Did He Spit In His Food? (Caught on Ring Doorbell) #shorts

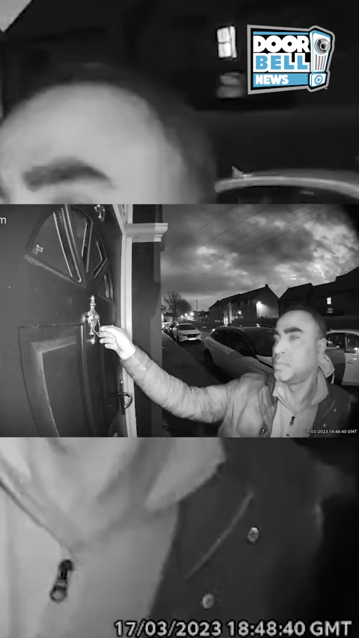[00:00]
A neighbor shared this video after he ordered some Indian food.
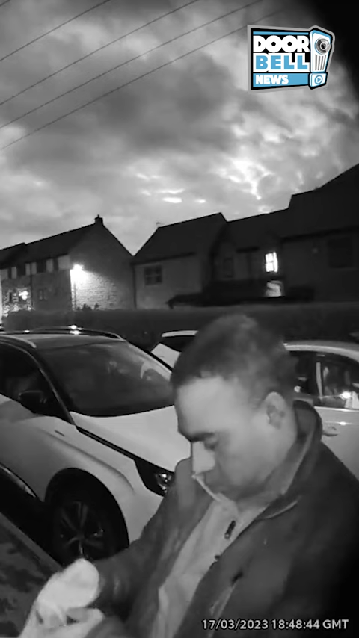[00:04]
He checked his Ring doorbell footage and looked like the guy spit in his food. Look.